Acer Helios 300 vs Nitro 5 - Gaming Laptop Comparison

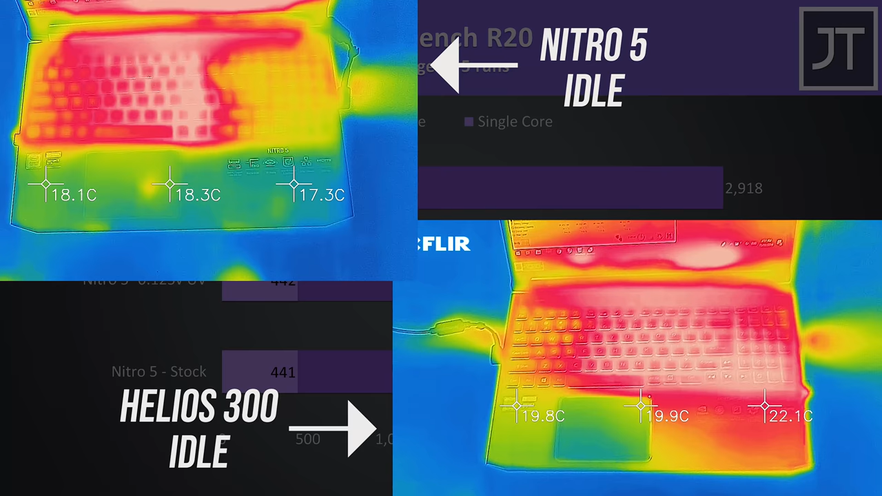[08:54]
As for the areas where you'll actually be putting your hands, at idle the Nitro 5 was a little warmer, but 30 is pretty average in this test, the Helios is just cool.
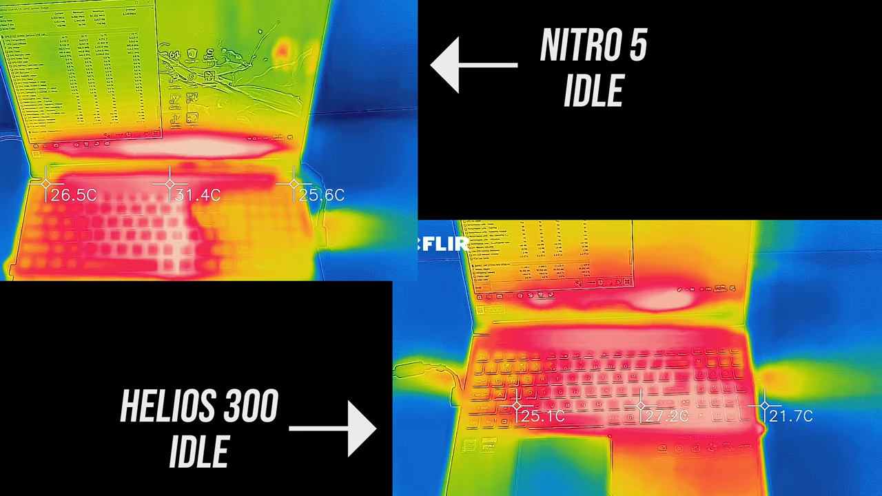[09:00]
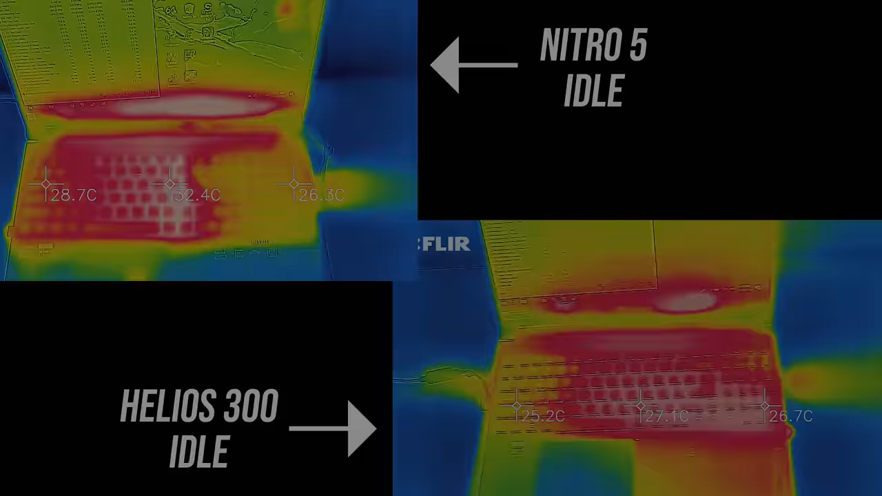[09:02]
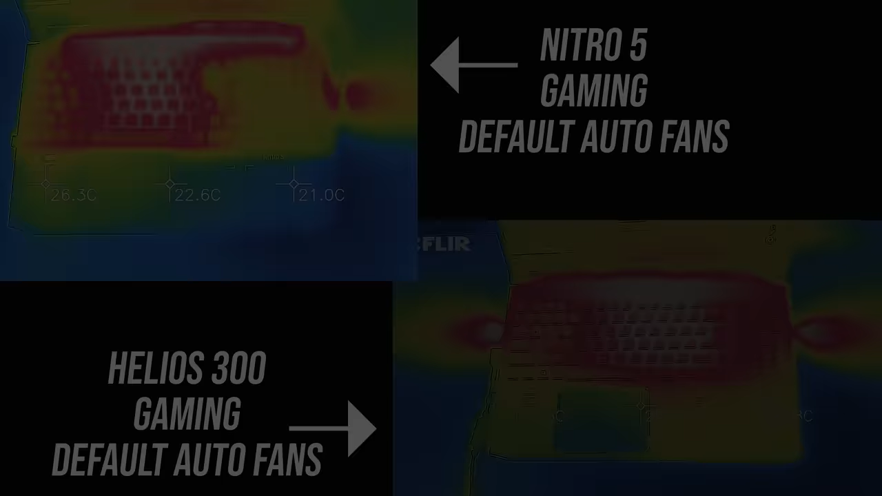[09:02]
When gaming with the fans on default auto speed the Nitro 5 was warmer,
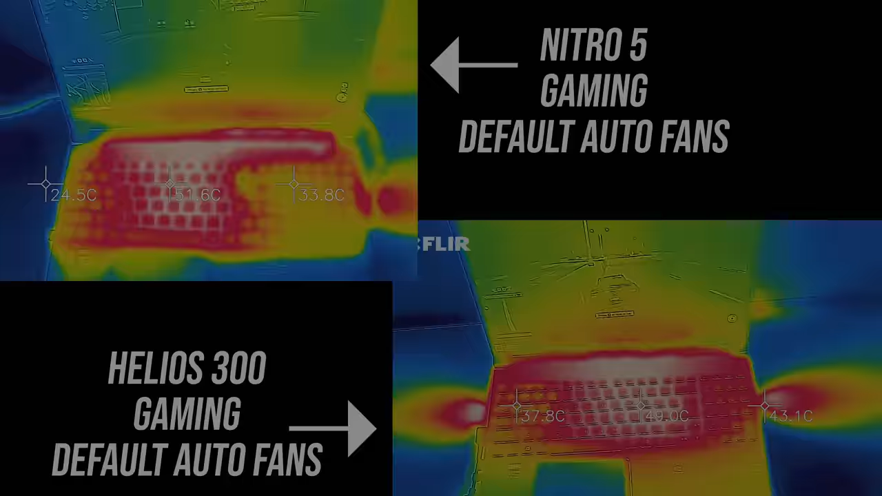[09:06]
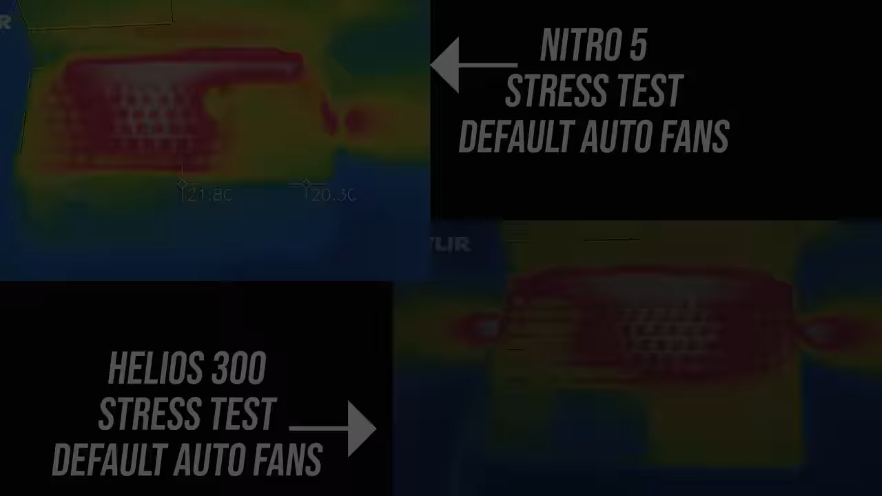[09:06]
with the stress tests running and same fan speed the Nitro 5 is again warmer,
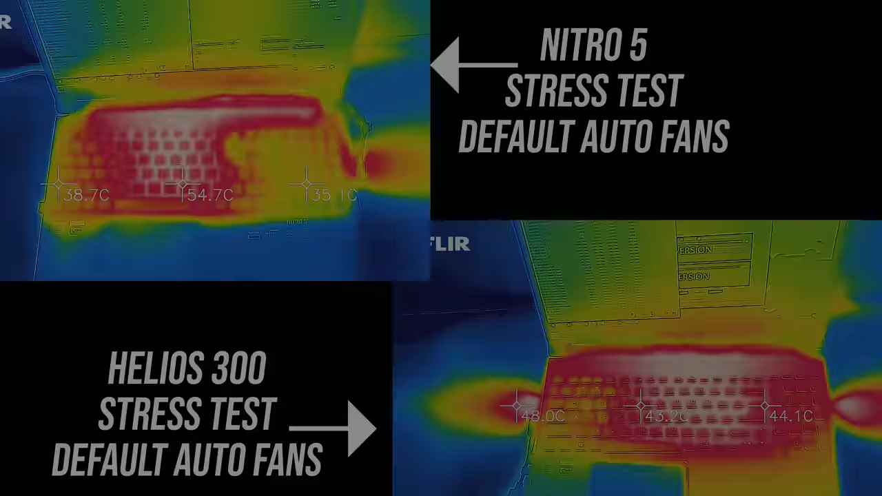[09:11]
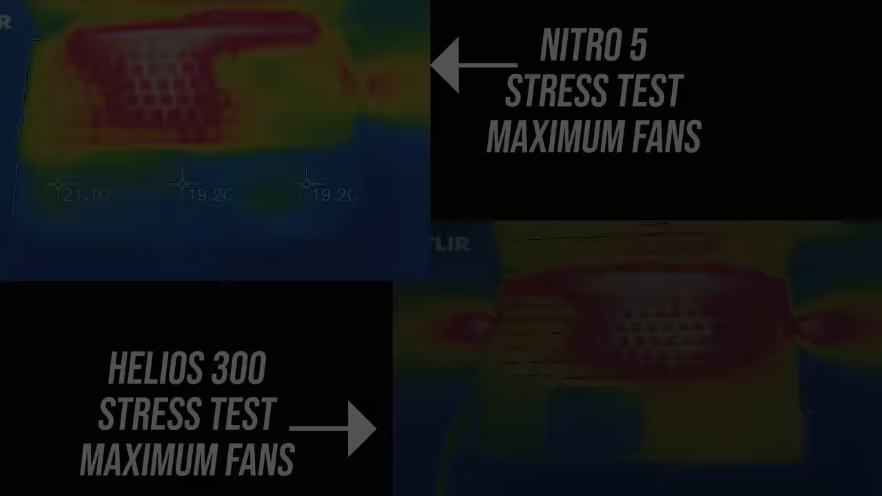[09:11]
and then with the fans at max speed the Helios 300 is a fair bit cooler compared to the Nitro.
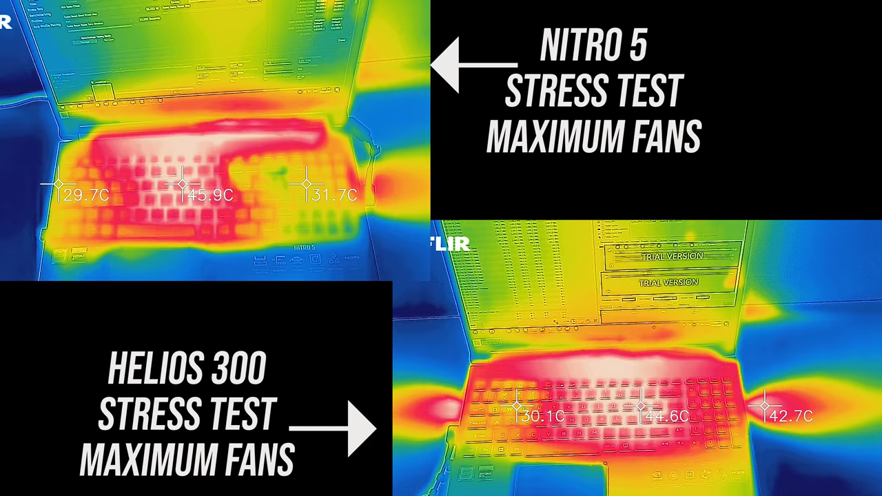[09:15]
Let's listen to those fan speeds and see why this is the case.